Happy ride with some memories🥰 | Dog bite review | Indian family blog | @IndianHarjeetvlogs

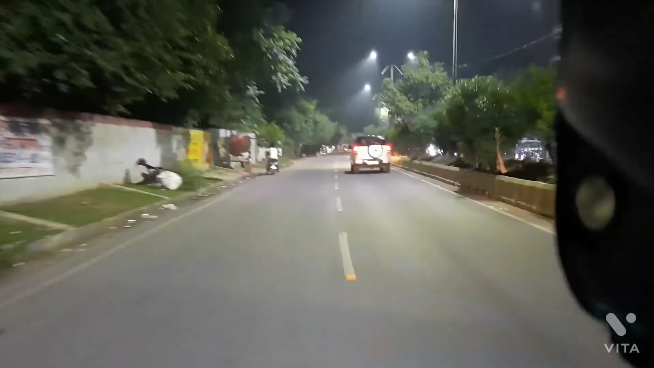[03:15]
यह देखो कि प्यारी खाली खाली रोड है बहुत अच्छा लग